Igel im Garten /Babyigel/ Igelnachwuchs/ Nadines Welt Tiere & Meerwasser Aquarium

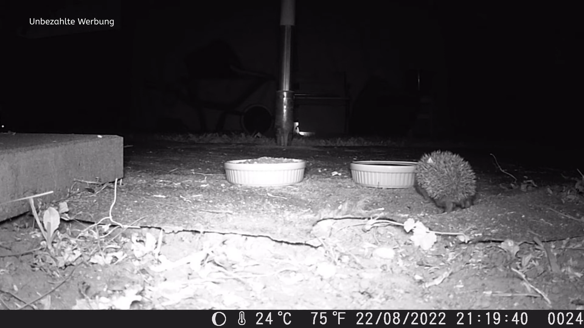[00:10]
Hallo und herzlich willkommen zu Nadines Welt Tiere und Meerwasser-Aquarium. Heute geht es um die Igel, die bei uns im Garten leben.
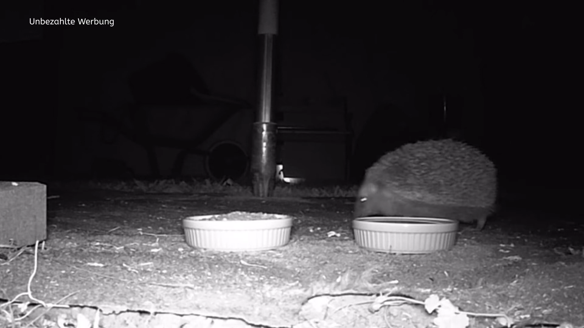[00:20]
Das sind jetzt die Aufnahmen von einem Abend und einer Nacht sozusagen und ich kann euch gar nicht genau sagen, wie viele Tiere, verschiedene Tiere da jetzt sind. Auf jeden Fall haben wir mindestens zwei ganz kleine, also ich würde sie jetzt mal Baby-Igel nennen, dann einen etwas größeren, der jetzt gerade an dem Napf sitzt und futtert und dann sind aber noch zwei bis drei richtig große Elterntiere oder Erwachsenentiere da und wir